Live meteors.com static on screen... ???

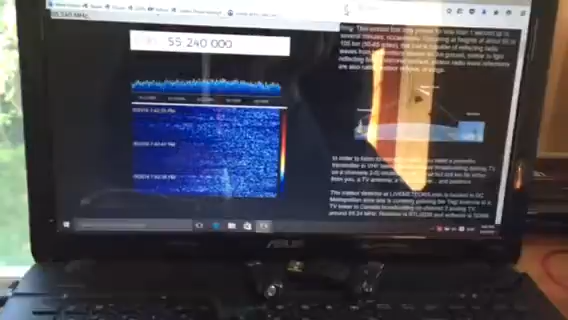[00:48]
Sometimes I've seen a solid meteor line on the left side.